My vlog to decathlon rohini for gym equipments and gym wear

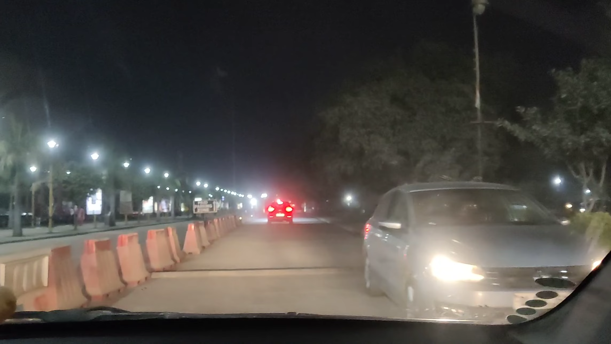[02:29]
हम पहुच चुके हैं यहां पर देखो डीकाथ लोन के यहां पर एड्स भी लगे हुए हैं
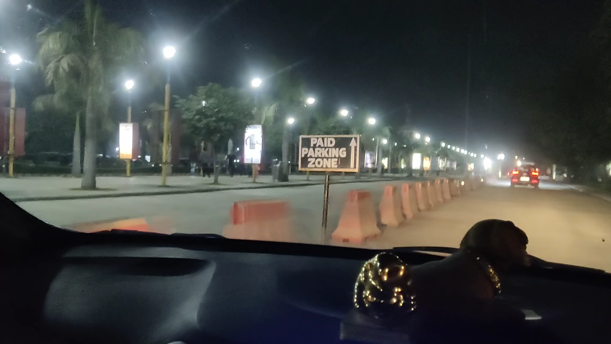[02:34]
पार्किंग जोन चलो यह रोहिनी का अप्रोल है यह रोहिनी का टीकाथ लोन जैसे मैंने आने से पहले �
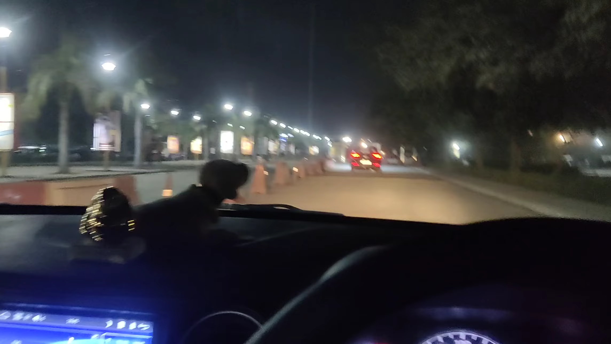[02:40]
तो चलो गाड़ी पार्क करते हैं देन शीव
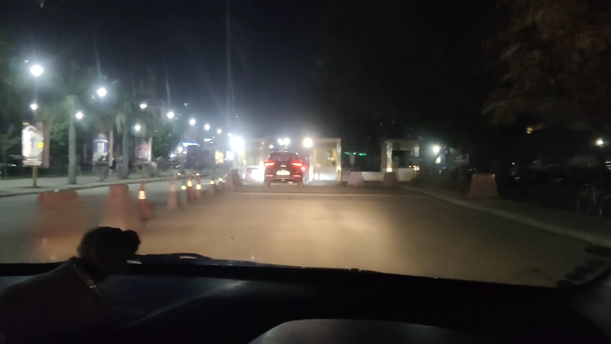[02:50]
स्टाफ चला दिया दूसरी वार्किंग में तो पे करना ही पड़ेगा यहां पर है
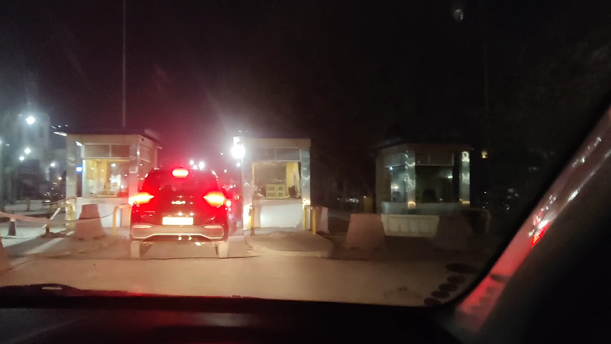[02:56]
40 रूपीज फो कार एंड 30 रूपीज फो बाइक चलो 40